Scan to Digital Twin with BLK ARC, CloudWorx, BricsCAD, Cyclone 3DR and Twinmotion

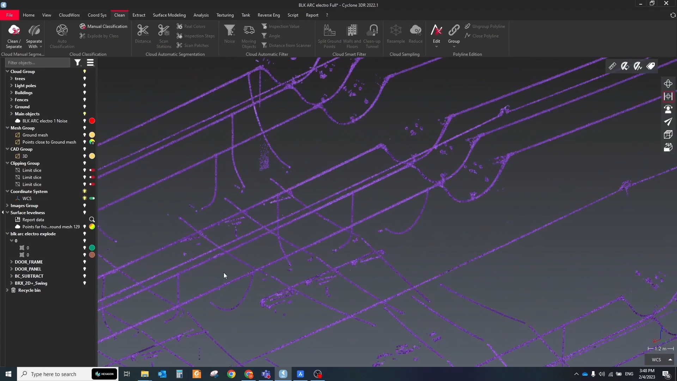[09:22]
It will split the point cloud into two parts. First, it will be points that close to the model.
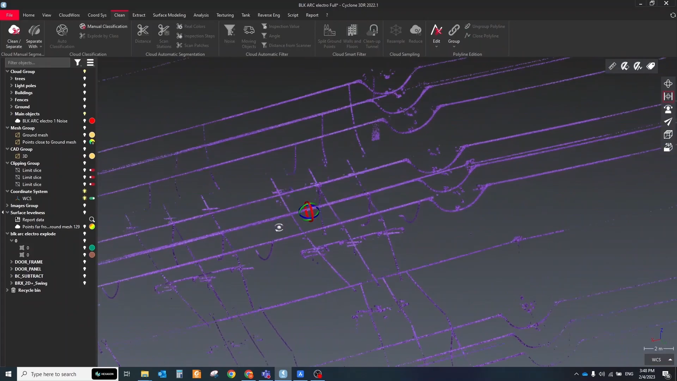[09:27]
And second part of the points, it's points that far than defined range.
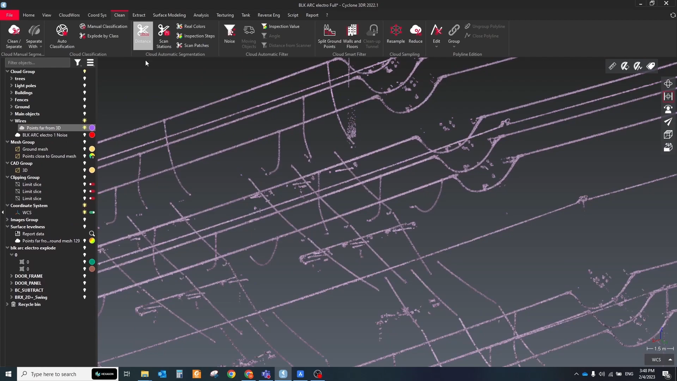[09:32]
To split all wires into different segments, use the distance filter.